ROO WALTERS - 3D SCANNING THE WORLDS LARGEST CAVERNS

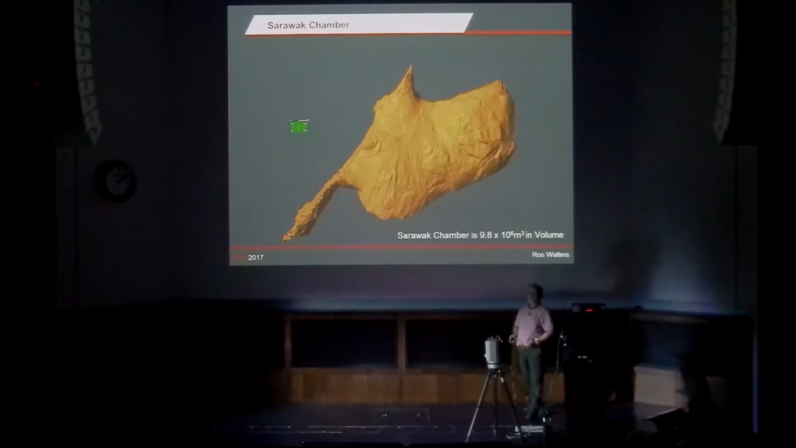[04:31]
They are, you know, the biggest cave chambers are roughly 10 times the volume of the inside of a typical national football stadium. They are absolutely enormous.
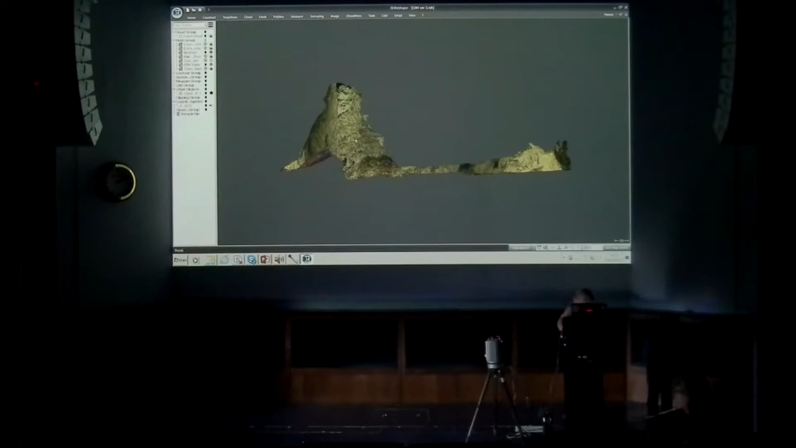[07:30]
And you can move that around and have a good look at it and generally see how things pan out. But you can do all sorts of things with this data. You know, you can cut a side away.
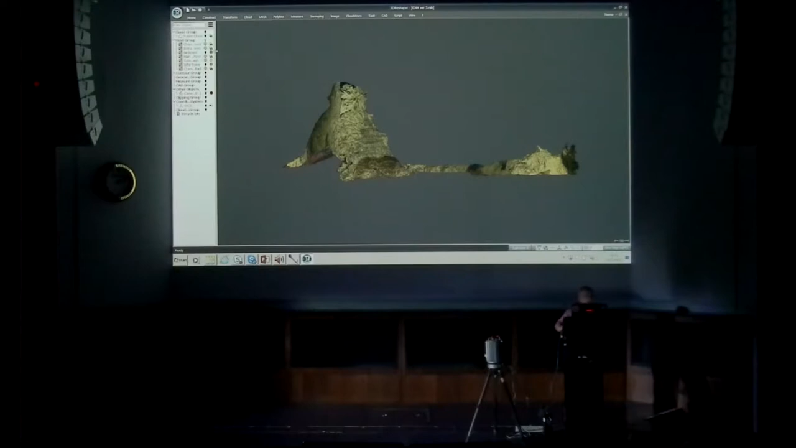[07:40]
I can cut the side away so we can actually, you know,
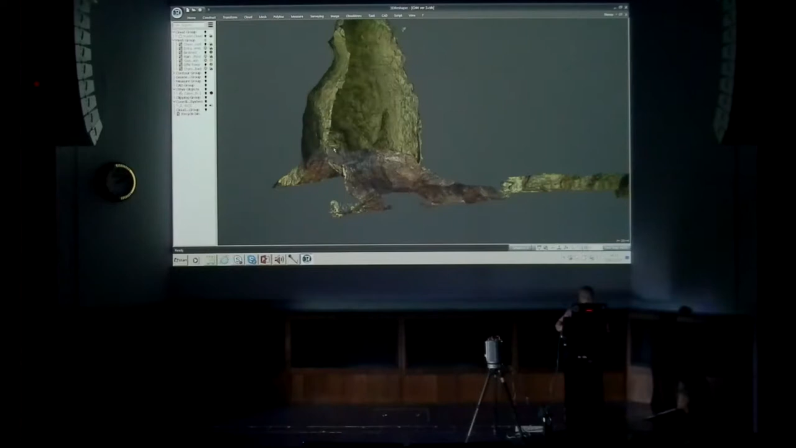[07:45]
look inside the chamber and have a look at the detail of the floor and the rocks and start to do contour analysis and all sorts of things to try and understand how these chambers work.
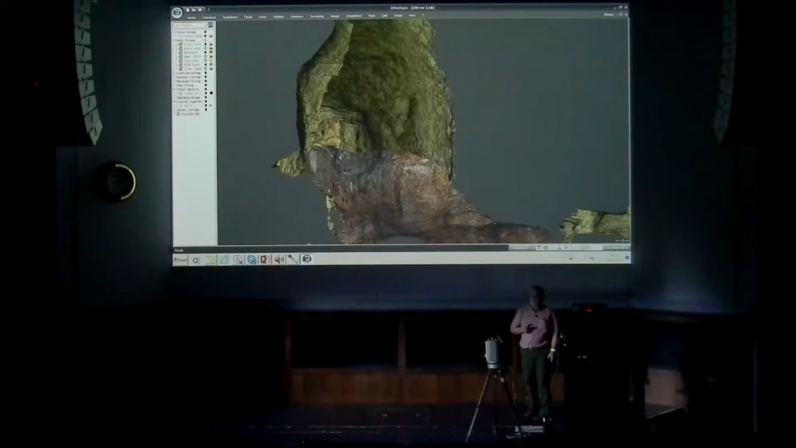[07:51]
But you can also do some fun other things, like if I just move out,
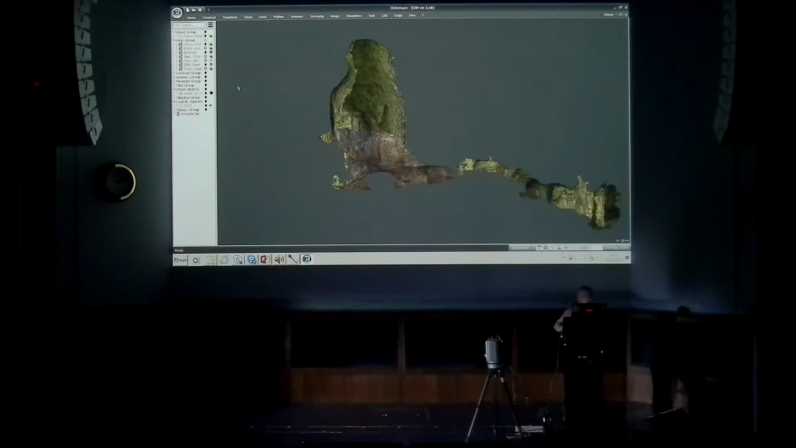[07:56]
put some well-known objects into the picture as well, just to give you some idea of the scale of it.
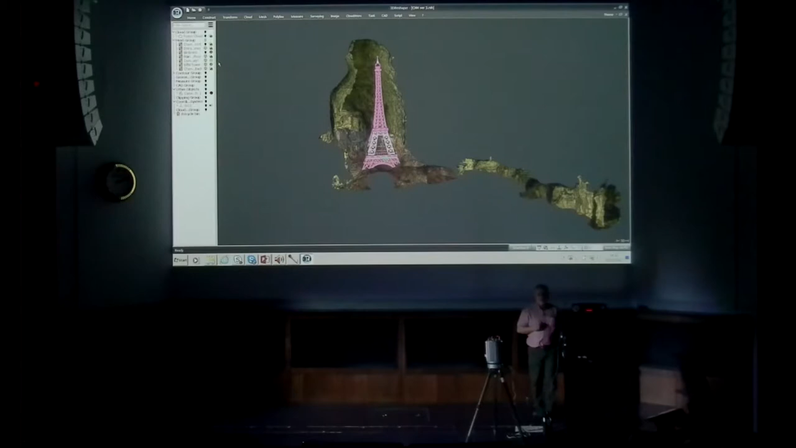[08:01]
Yes, you can fit the Eiffel Tower completely inside Cloud Ladder Hall. That's not a lie, that's absolutely spot on. It is absolutely massive. There we are, just to give you an idea. Yeah, Cloud Ladder Hall is taller than the Eiffel Tower, and if you take that horrible piece of rubble out of the bottom, you could fit the tower in without any trouble at all.
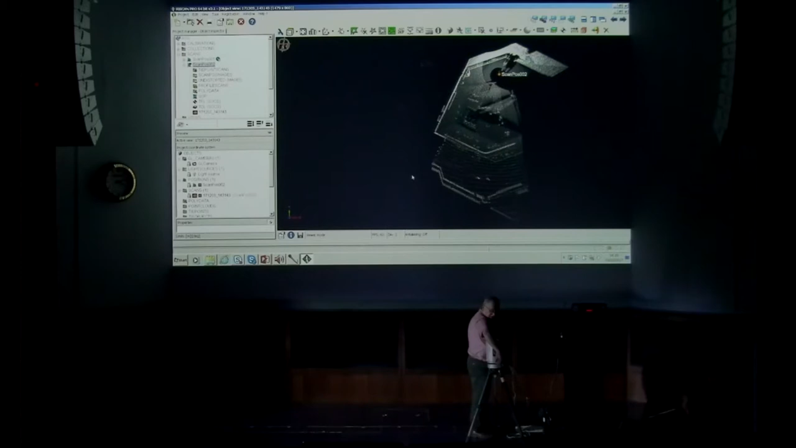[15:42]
We will have a hole in the scan, unfortunately, but that's okay for the purposes of what we're doing. Right, we're past. We're okay. Yeah. You can gradually see the auditorium build up.
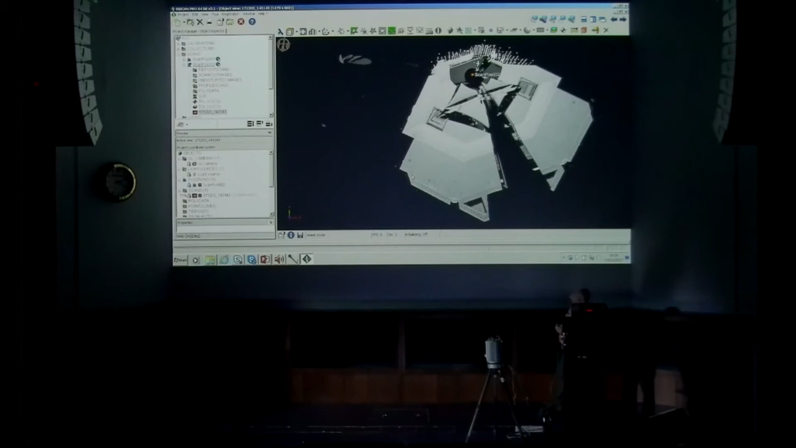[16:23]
Oh, it was. Okay, so here we are. Here's our scan.